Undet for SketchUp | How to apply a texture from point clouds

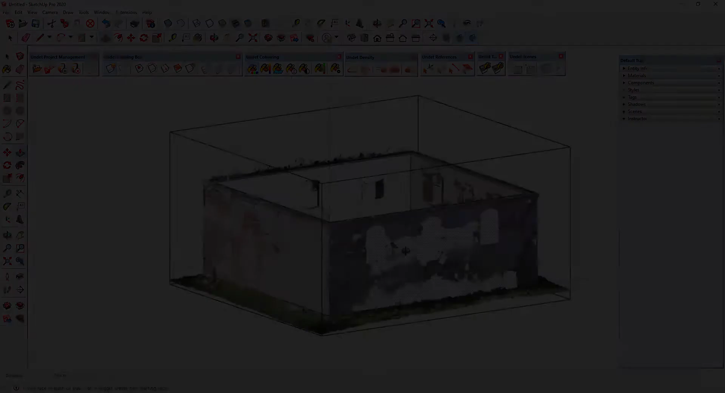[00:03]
In this video I will show you how to apply a texture from point cloud data. For this purpose I model particularly simple walls.
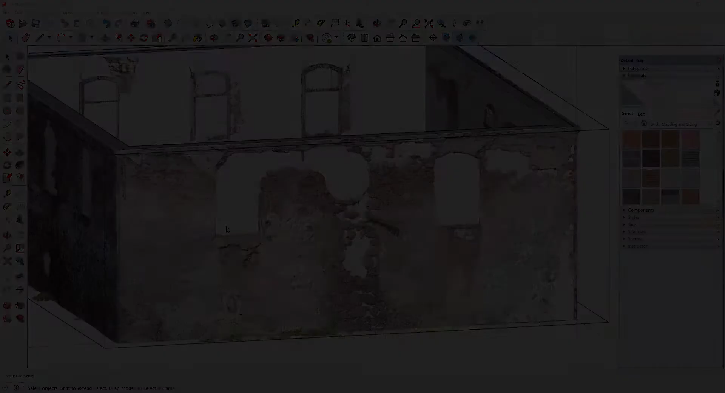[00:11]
When you have a 3D model, you have to cut a clipping box around the selected object. I recommend to use a by selection clipping box feature, which clip a point cloud around selected plane.
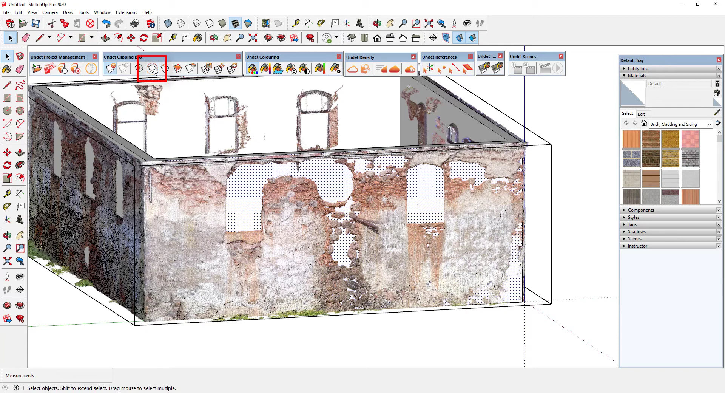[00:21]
When you select a plane to which you want to give a texture it activates the undet texturing toolbox. Here you have two options for texture creating.
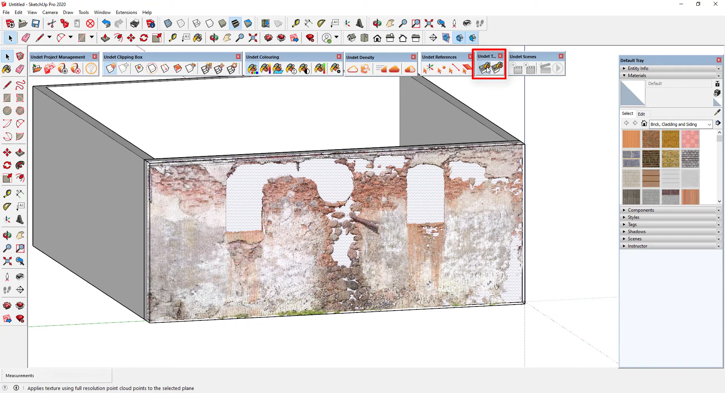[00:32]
In the first way you can to create texture from full resolution points. That's means that will be used all points in the clipping box regardless of what point cloud visibility parameters you have set.
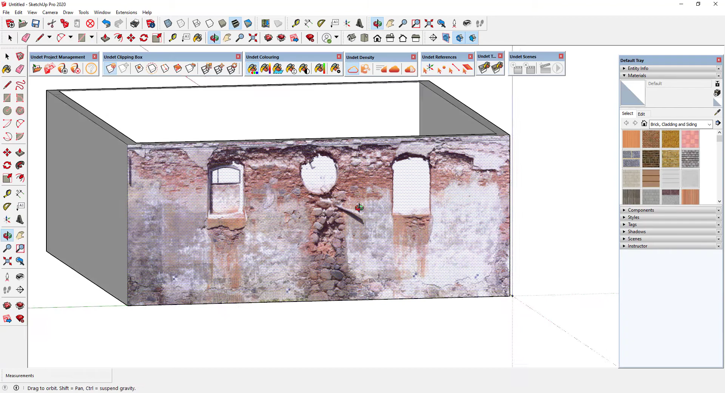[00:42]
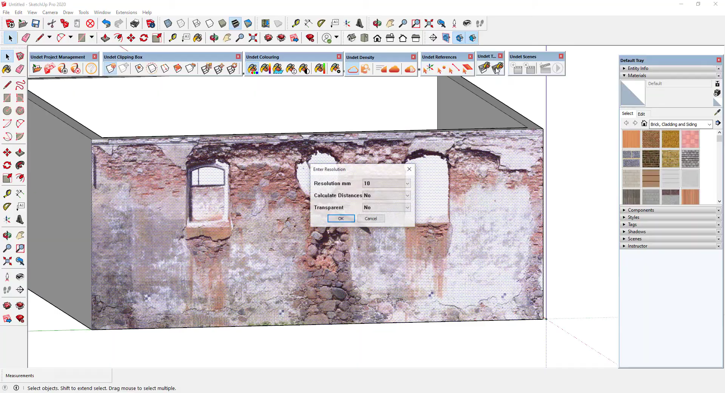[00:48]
In the second way you can to create texture from only visible points. As you can see the texture compared to the first is less dense in detail.
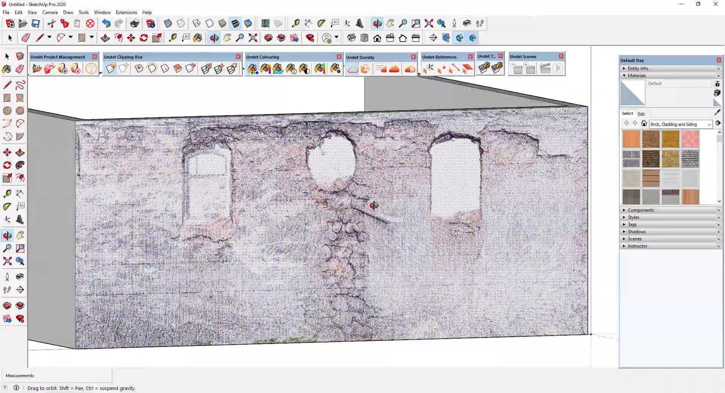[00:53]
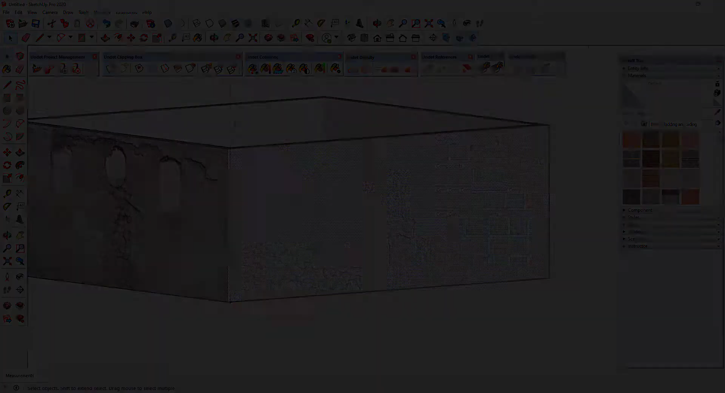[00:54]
The texture is creating from visible point cloud data. Using the scan data management tool you can easily activate only the scan stations with the clearest or nearest data.
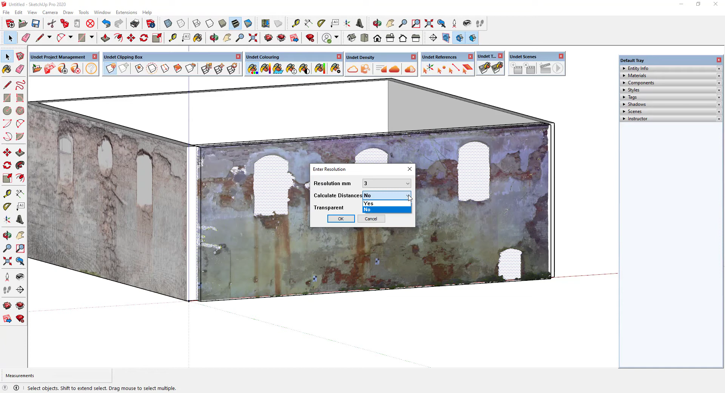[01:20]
Depending on the point cloud density you can choose the texture resolution in millimeters in the feature dialog box. The calculate distances option selects the points closest to the plane of the clipping box, thus creating a clear texture. The transparent parameter makes selected plane transparent.
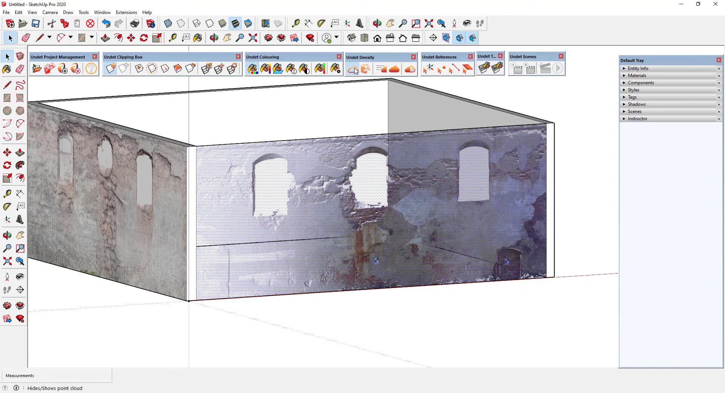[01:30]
Here you see transparent wall applied with texture created from two scan stations data.
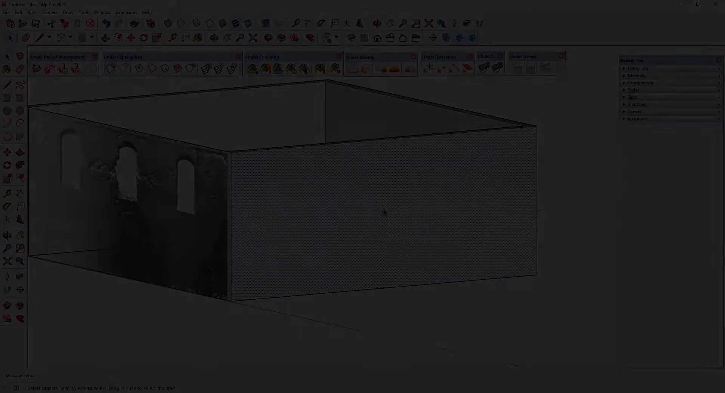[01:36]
You can also use texturing tools with other point cloud coloring parameters.
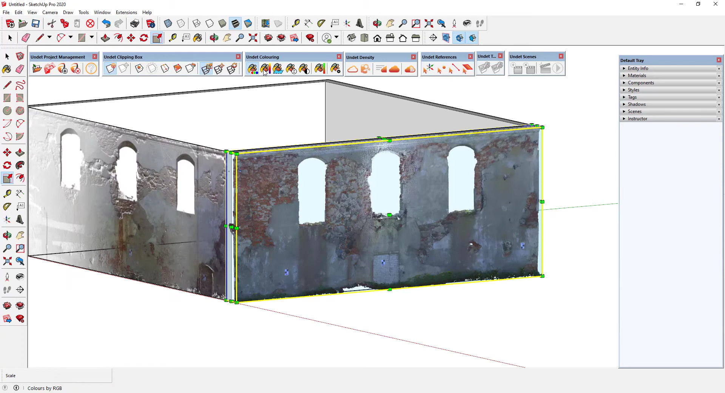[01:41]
If your point cloud is scanned without RGB information you can also create a texture from data colored for example by intensity.